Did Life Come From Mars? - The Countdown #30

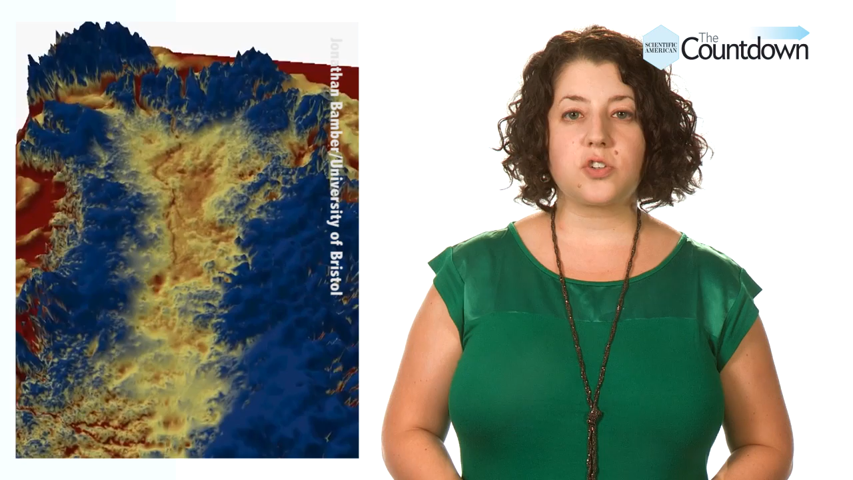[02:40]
the researchers discovered a canyon 750 kilometers long and up to 800 meters deep.